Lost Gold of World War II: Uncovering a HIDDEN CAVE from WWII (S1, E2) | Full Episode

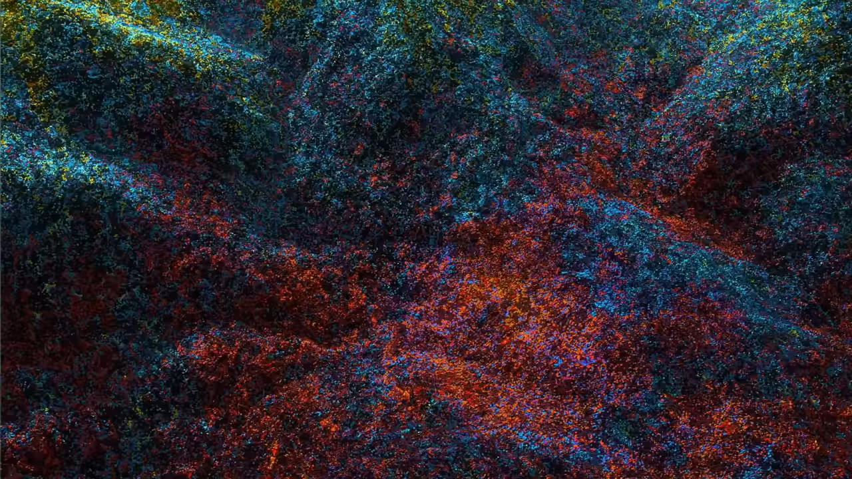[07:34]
LIDAR is a highly accurate aerial scanning method that uses pulses of laser light to measure the ground and create a 3-D map of the Earth.
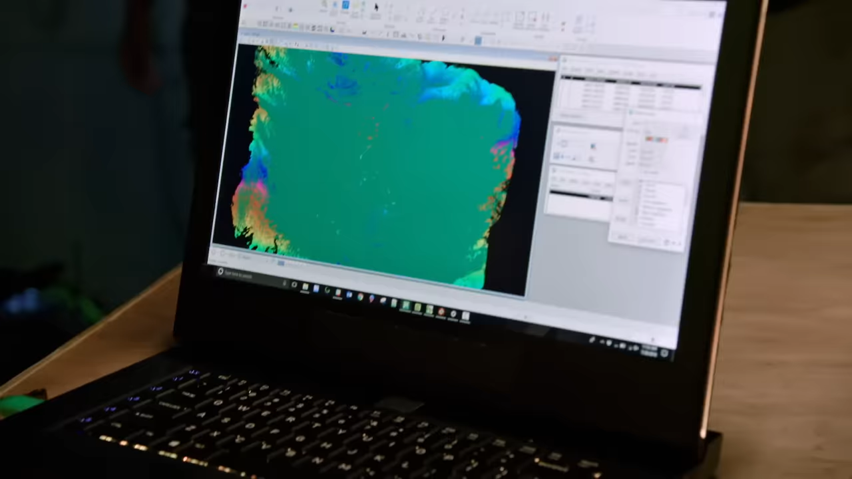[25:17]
A digital map of the surface of the mountain with all the vegetation removed.
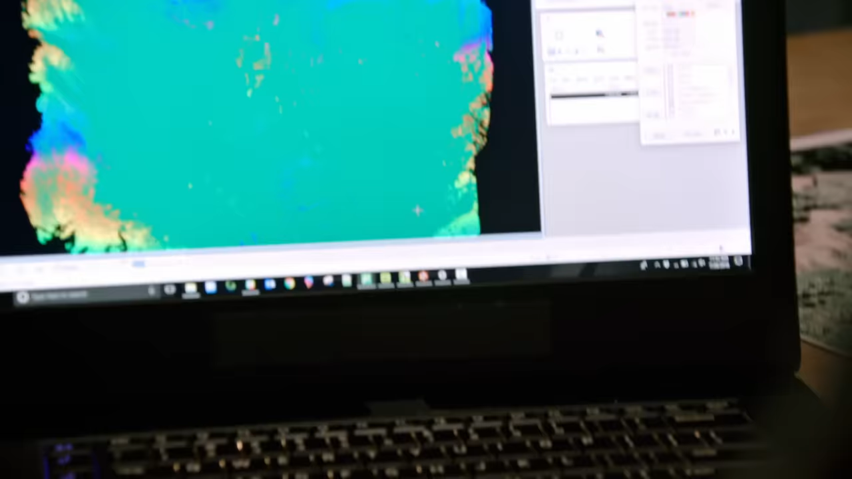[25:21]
Show us what you got.
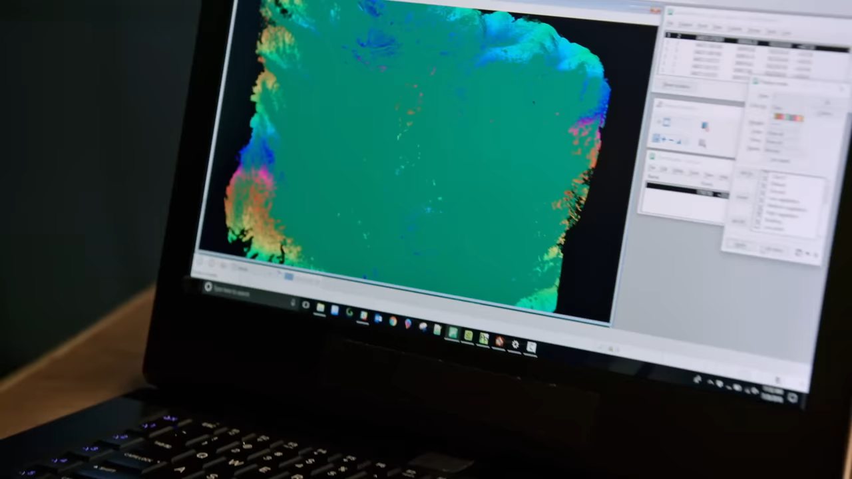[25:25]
So this is the surface model we have with all the vegetation in the way. Mm-hmm. That's a lot of vegetation. There's a lot of it. Holy crap.
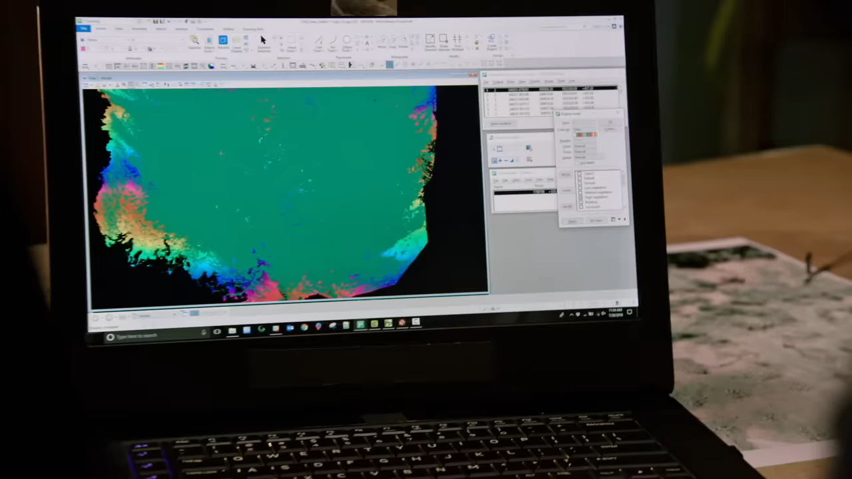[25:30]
And I will turn off that vegetation. Oh, look at that. That is sweet.
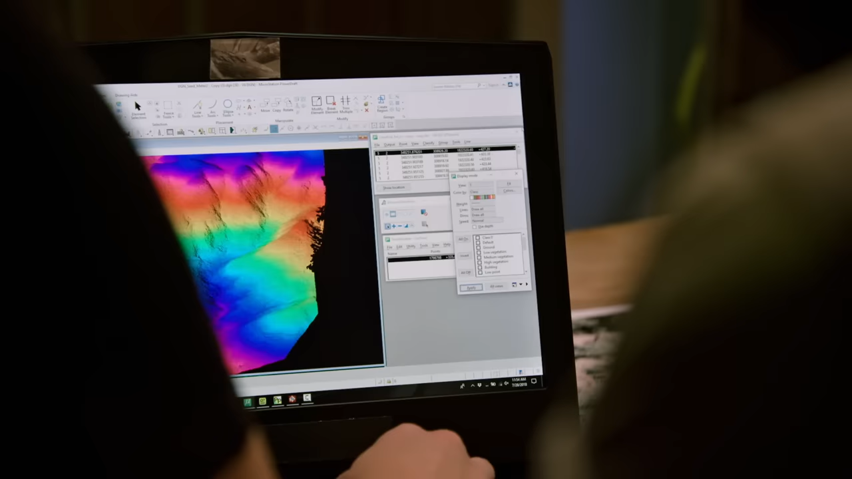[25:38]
So this is the bare earth model. This is just ground. That's unbelievable. You can see all the nooks and crannies, every elevation, every little runoff area.
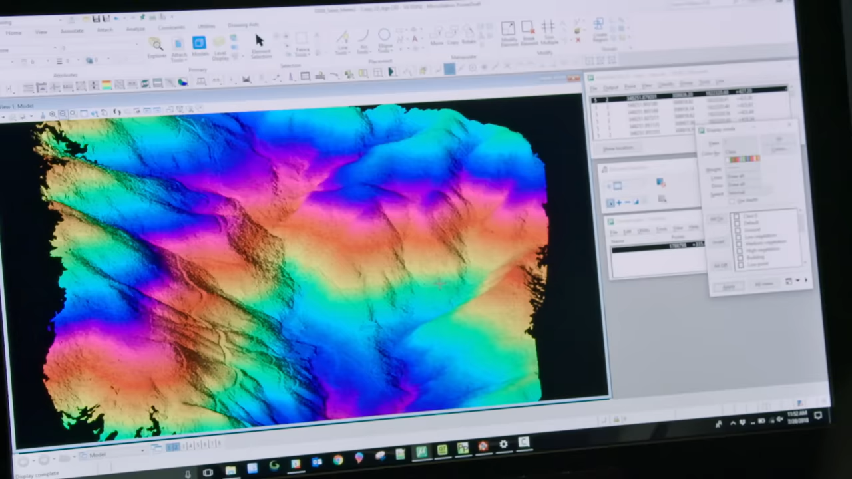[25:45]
This is awesome.
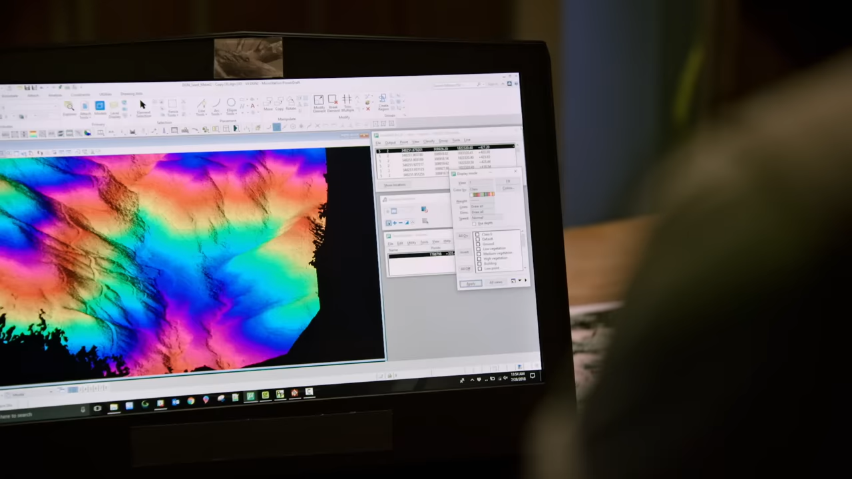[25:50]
So if you think this is impressive, I actually took the time to digitize all the trails that I found.
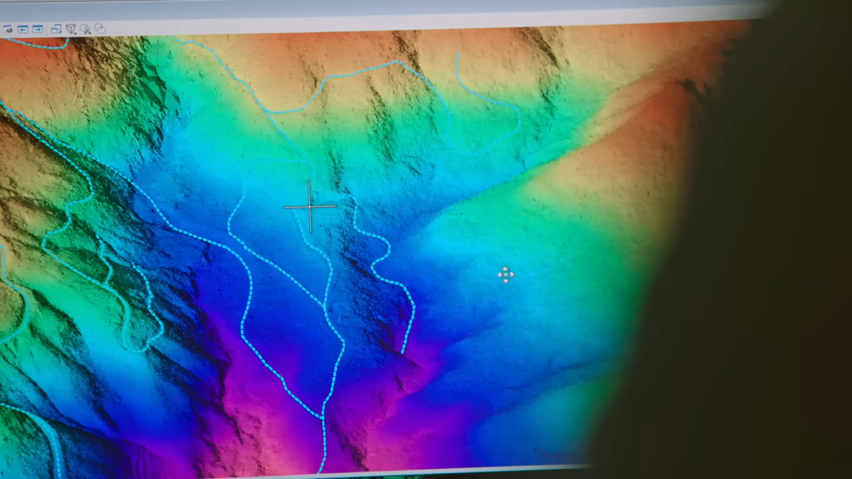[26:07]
That is more than I even anticipated we were going to see. That is just unreal. There's a hell of a lot of trails and roads possibly all over this mountain that we couldn't see before.
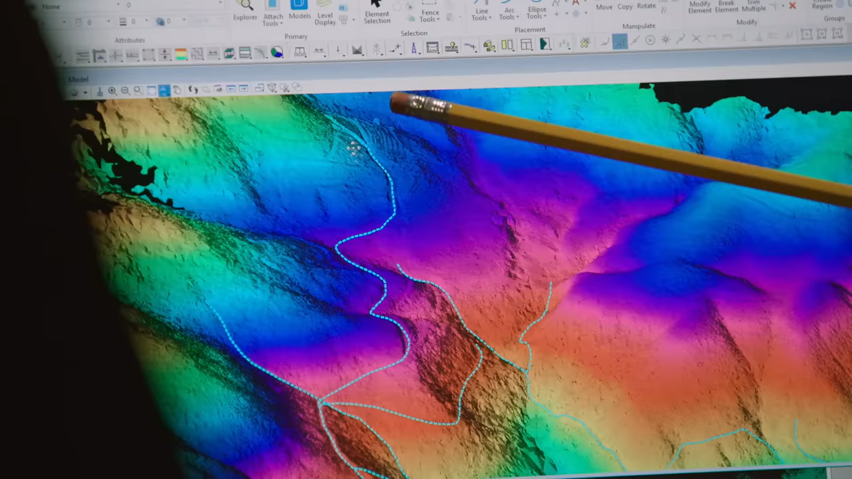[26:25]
So those trails, either if they were foot trails or foot paths, they just go up into the mountain and they stop.
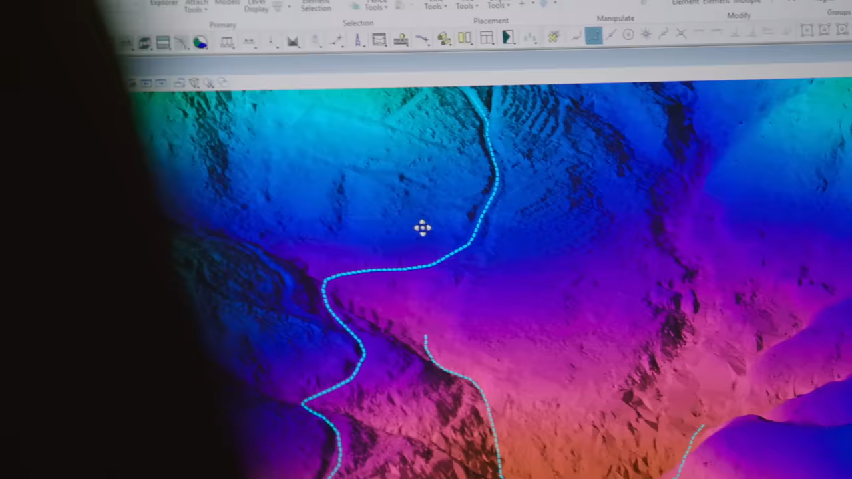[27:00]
It looks like you probably could get in there. If there's a possibility that there's a pathway dead ending at a cave, I want to see it. I'm taking Jamie. We're going up there.